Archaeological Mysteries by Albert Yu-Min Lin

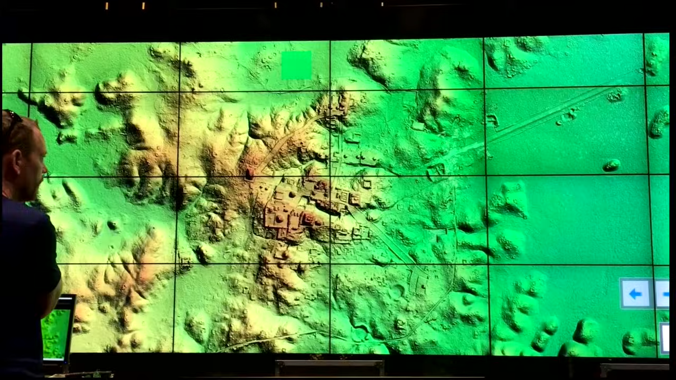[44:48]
This is completely changing how archaeology is done, in the jungle at least.
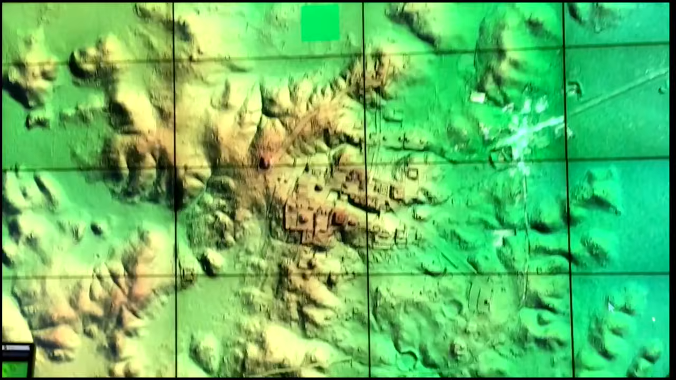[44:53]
All of a sudden you see the world. In fact, just this last year, they found two new pyramids at Tikal.
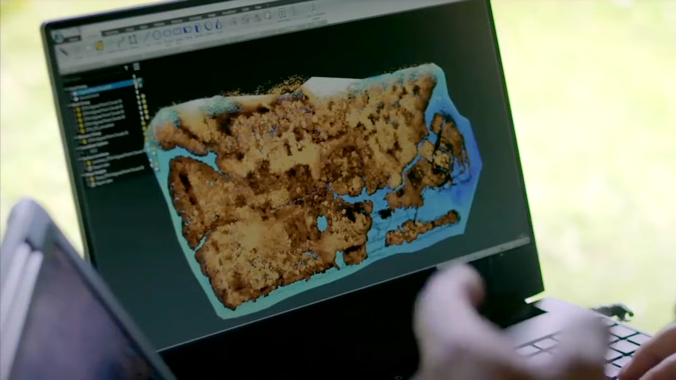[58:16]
And the whole point of this is that when you build that all together, you can sort of just brush away the trees and see what was once there.